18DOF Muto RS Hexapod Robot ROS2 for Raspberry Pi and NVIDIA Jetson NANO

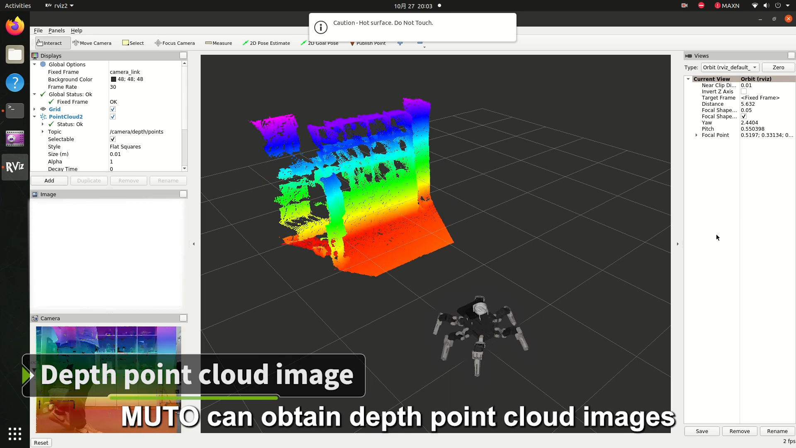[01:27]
MUTO can obtain depth point cloud images of the surrounding environment in real-time,
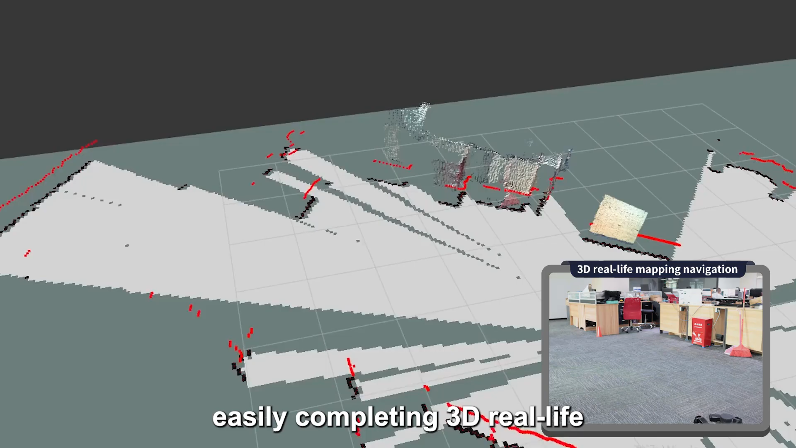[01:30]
easily completing 3D real-life mapping and navigation.